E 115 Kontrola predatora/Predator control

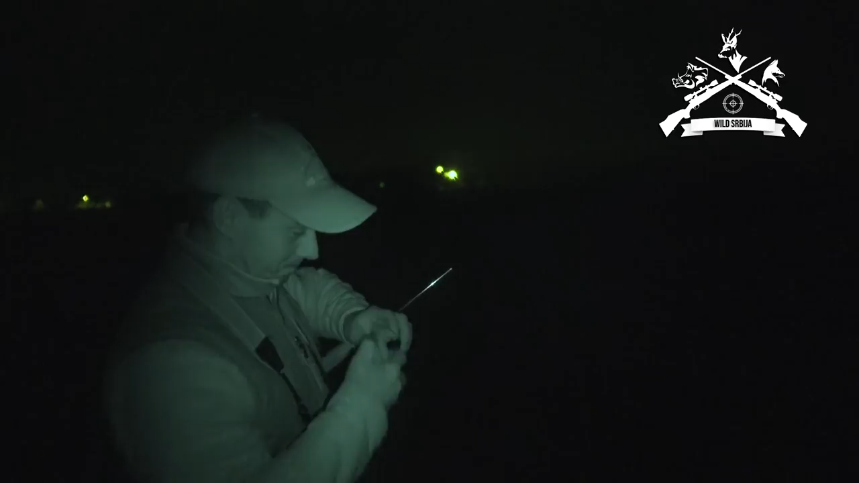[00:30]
A prvi si negde, kao da ga je negde, ne znam, je zdurilo neku travku. Puća se ga kroz travu. U travu, da li? Ja sam vidio da je prsnulo, ali nisam skonto. Mogu. Gdje?
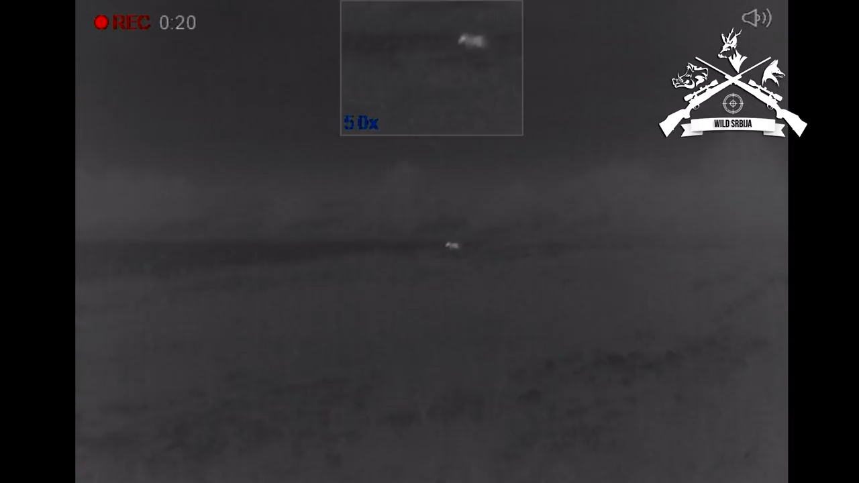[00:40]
Zec, zec je napred, to je Liz. Oko 100 metara.
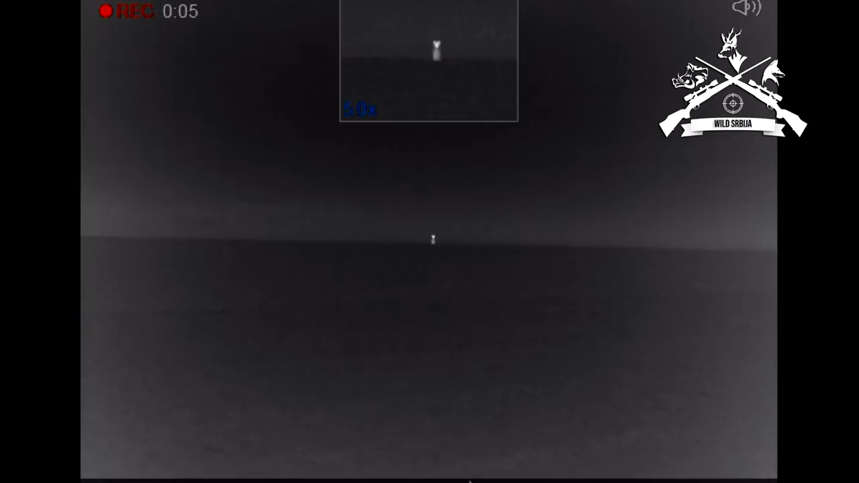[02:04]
Dobije. Paška ima fleku na sebi.
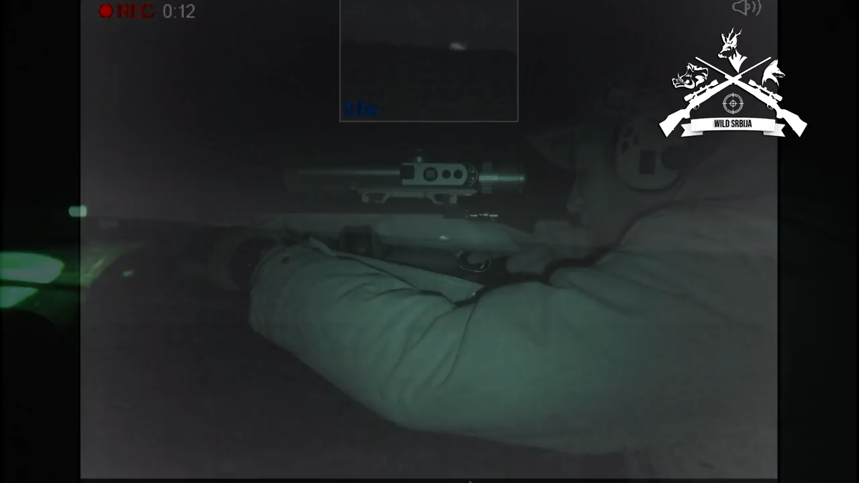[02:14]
No, dobila je u grudi. Ima šalter na ovoj strani. Pala. No, sad iza brega, ne mogu da je popravim. Ništa, idemo na nju. Ali mislim da je gotova.
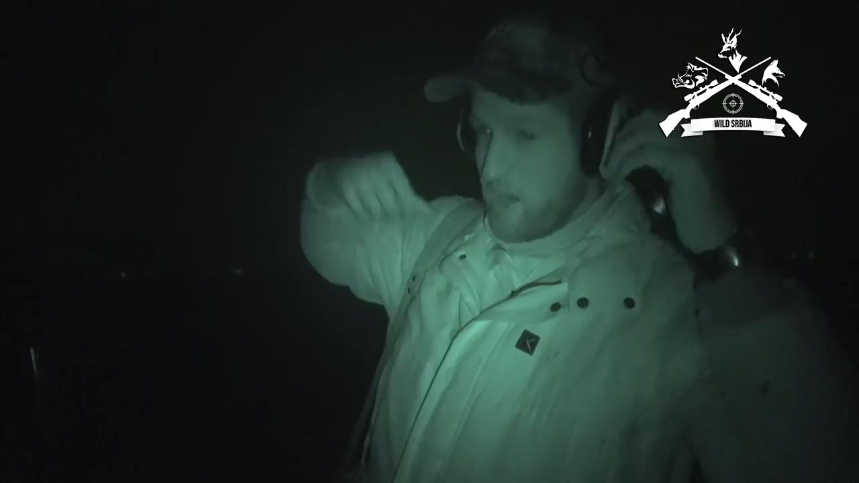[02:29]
Dok mi stignemo, ona će izduvati.
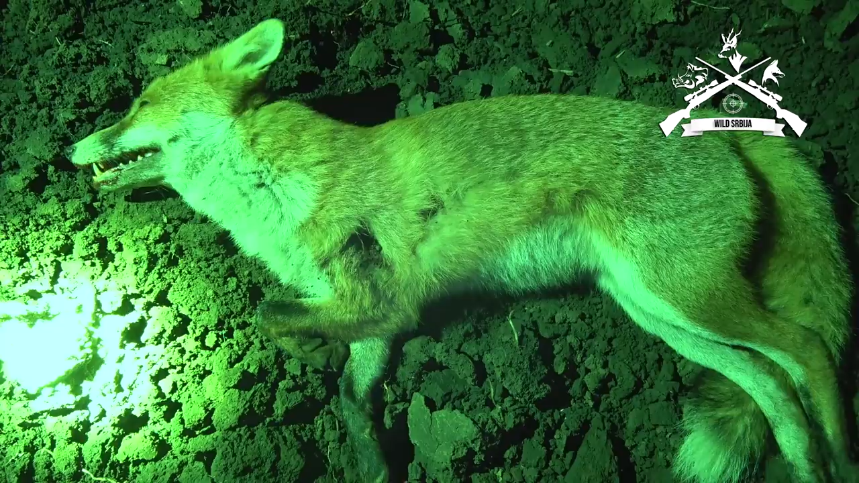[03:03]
Raspustio sam metak, na dva mesta izašao. Na puku si gu ljudi, zašao je ovde. Uz kostiju.
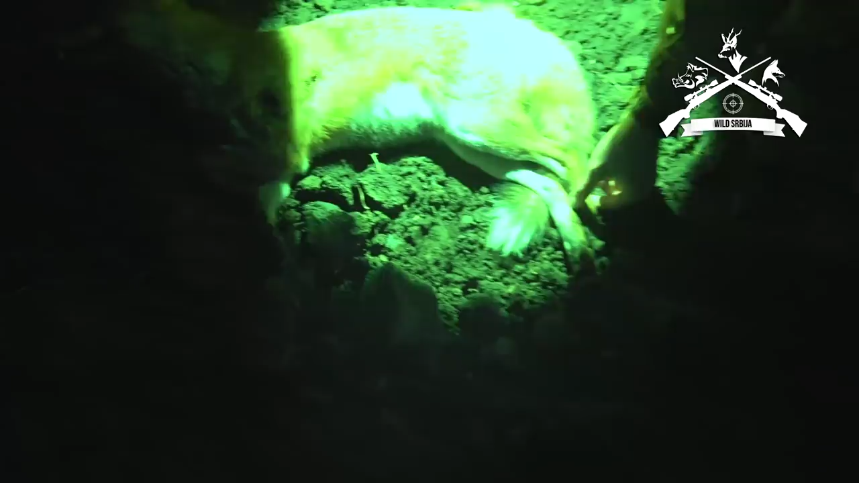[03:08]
Malo pod ugoma, po ličini. Mužjak. Mužjak, klasika. Zubi.
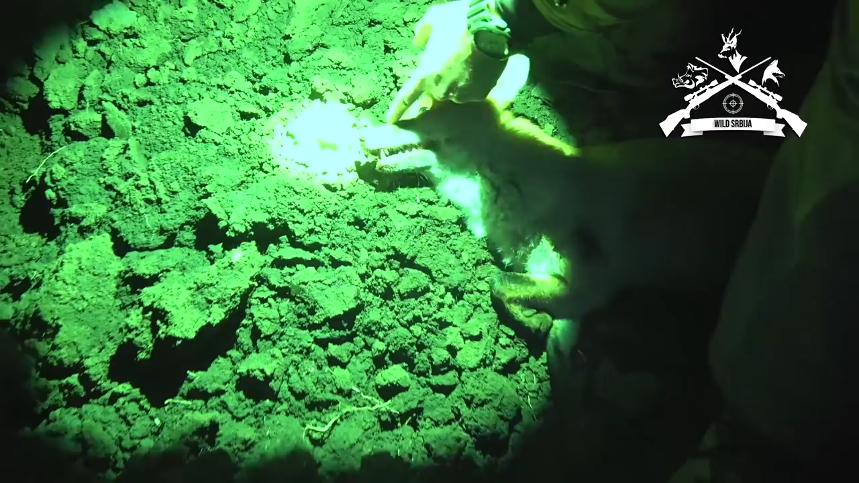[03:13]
Dvojka. A? A, možda i trojka. Možda i trojka. Ništa. Pakujemo, idemo dalje. Samo što ćeš ti mojiti malo više da nosiš. Pored mene lisice ne izgledaju veliko, ali... Ima stomaka.
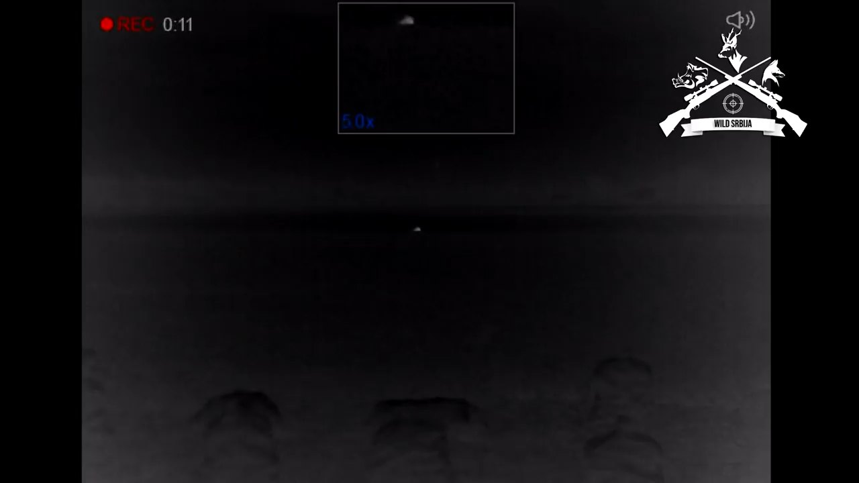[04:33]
Trči desno. Ne vidim ga više, mislim da jeste.
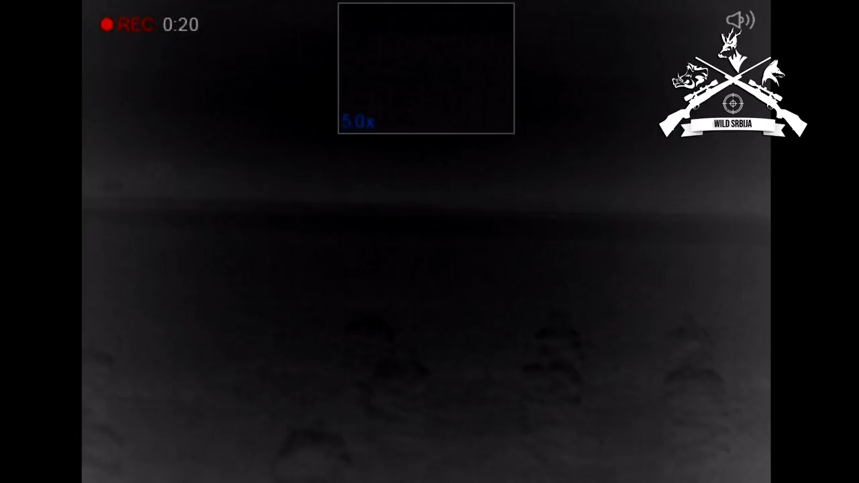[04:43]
Evo, prca se još malo. Ova će ostati u kategoriji ranjene.
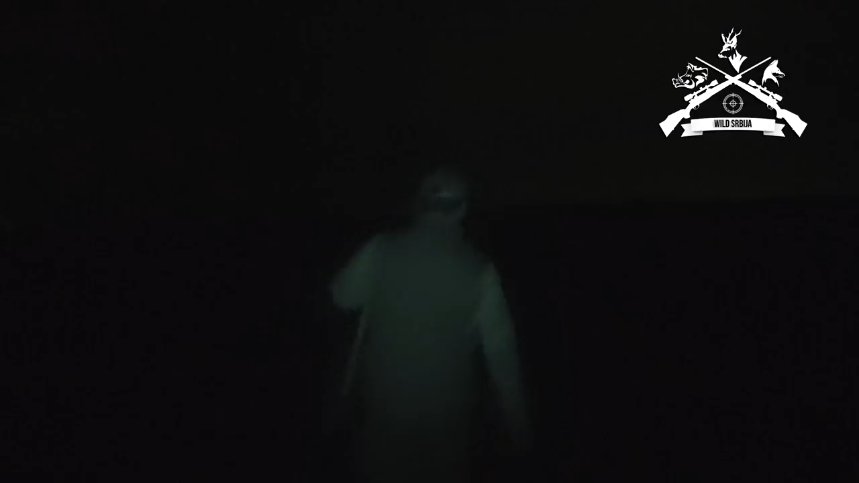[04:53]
Što je već ušla duboko u komšin teren, ali neće ona dugo.